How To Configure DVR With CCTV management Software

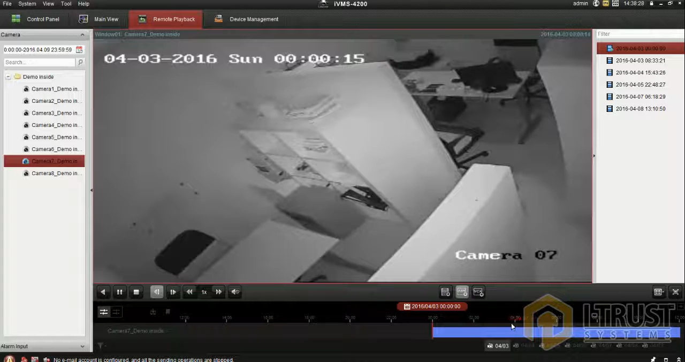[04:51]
o'clock 3 o'clock 4 o'clock 5 o'clock 6 o'clock this is the time range you can change it accordingly so I can by see so that's all